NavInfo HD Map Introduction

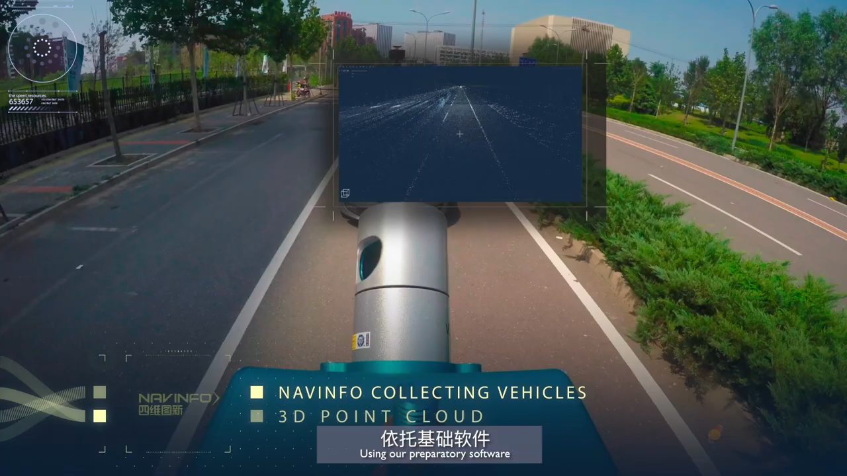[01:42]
Using our proprietary software, we combine the LiDAR, the camera, and other vehicle sensors to form a precise 3D point cloud
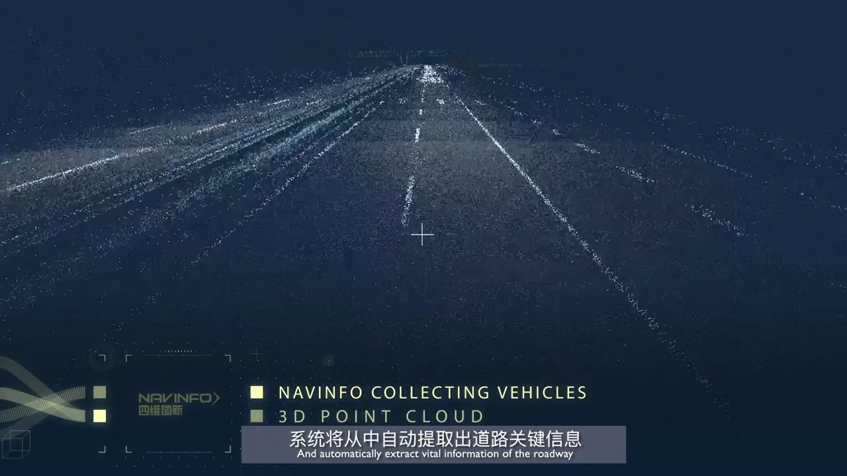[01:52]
and automatically extract vital information of the roadway, such as lane information, road marking, curbs, barriers, traffic lights, and more.